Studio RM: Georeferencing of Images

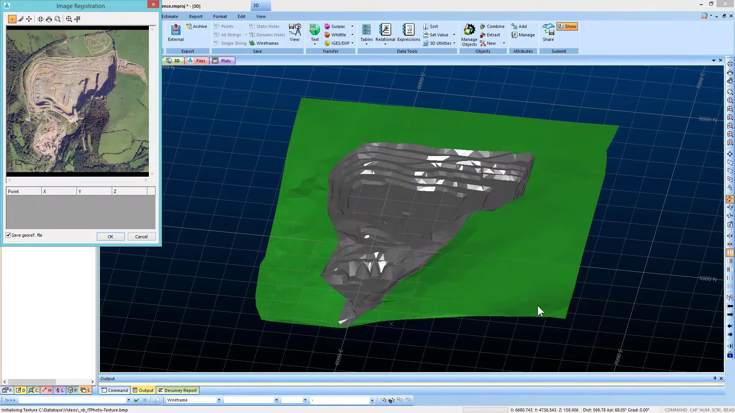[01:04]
A dialog box will appear, which can be resized to view it better.
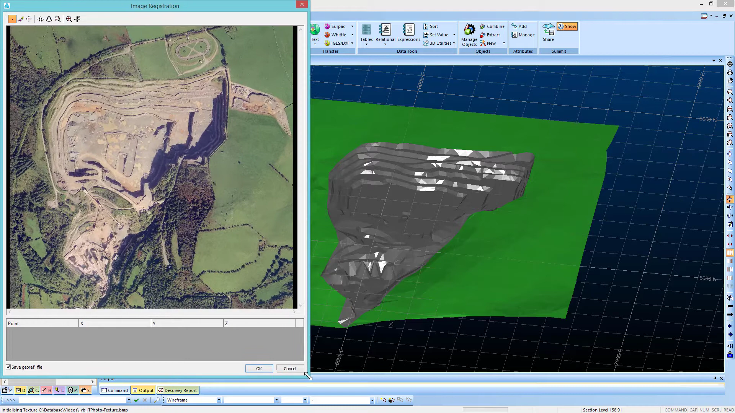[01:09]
In order to correlate the image with the wireframe more clearly, switch to plan view in the 3D window. and align the two images next to each other.
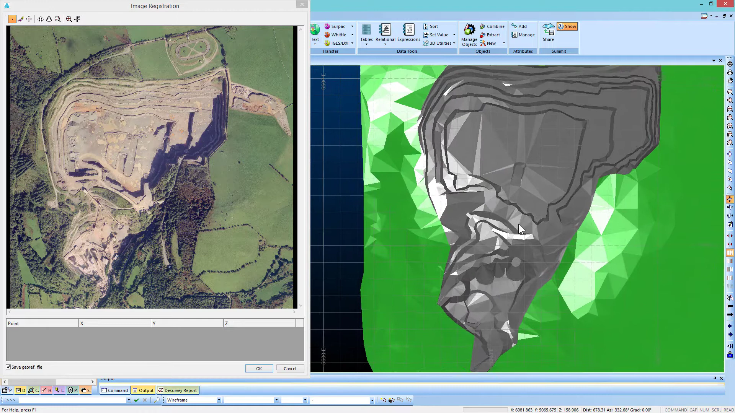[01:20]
Find a distinguishable point in the aerial photograph that can be correlated with an area in the wireframe, such as this rectangle in the middle of the pit.
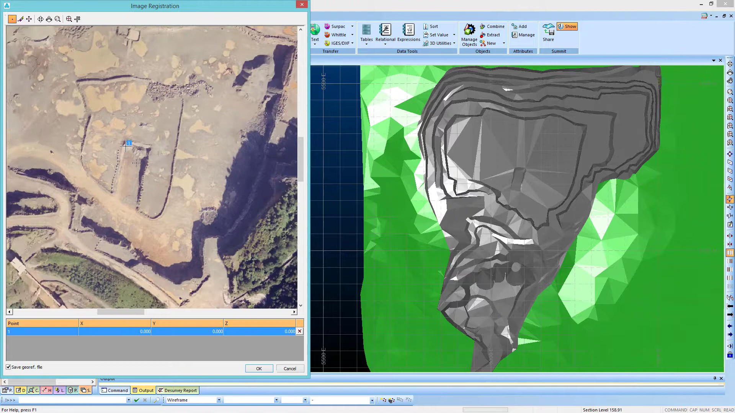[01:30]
Choose a point, and after clicking on it, click on the corresponding point on the wireframe.
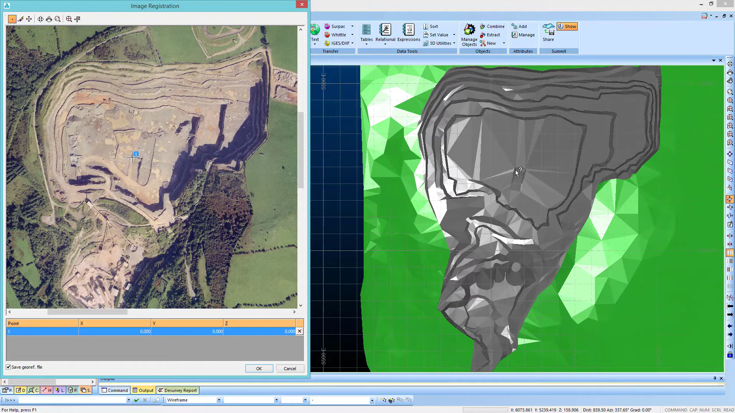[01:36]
You will notice after clicking that a new point appears at the
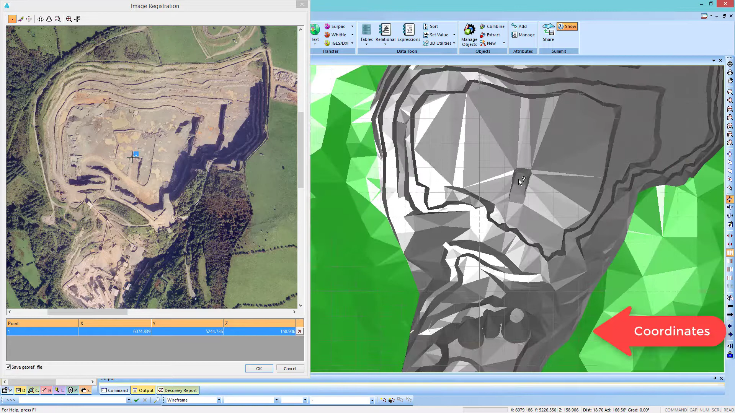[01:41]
bottom of the dialog box that show the coordinates of the point on the wireframe.
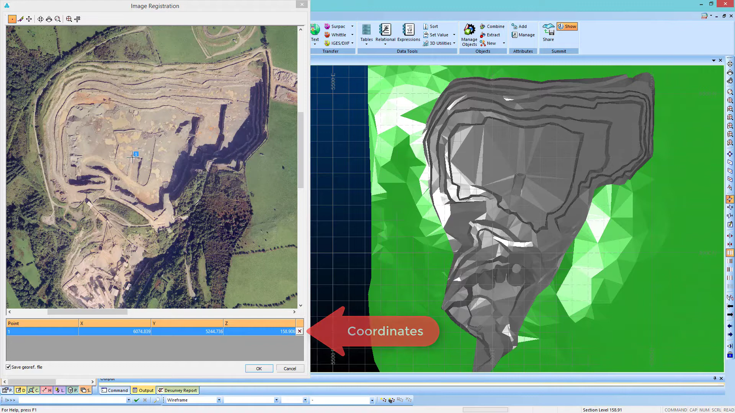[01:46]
Now let's repeat these steps two more times, as it is recommended to have at least three points to georeference an image,
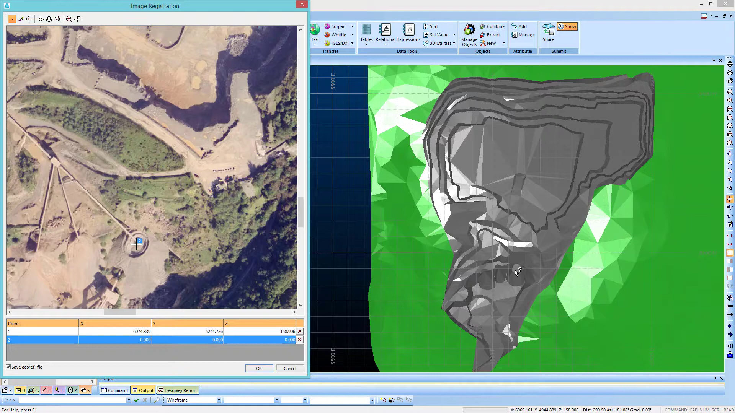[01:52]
although the warm points the better.
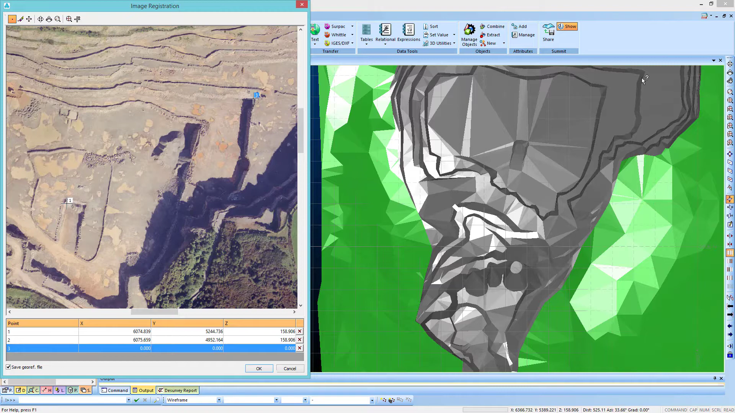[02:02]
When you are finished, click OK.
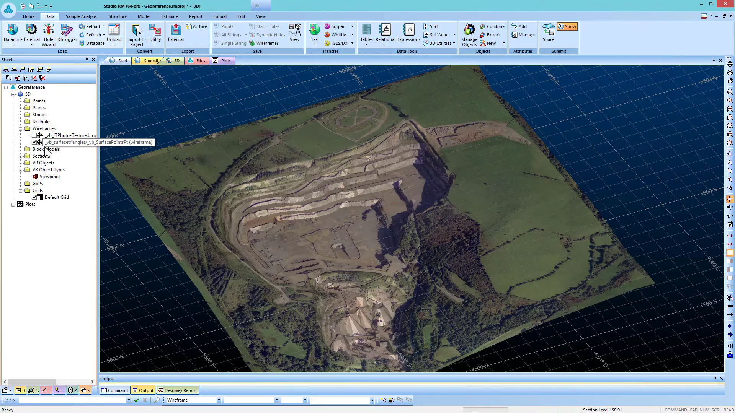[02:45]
Load the wireframe, and here we can see that the image is perfectly draped over it.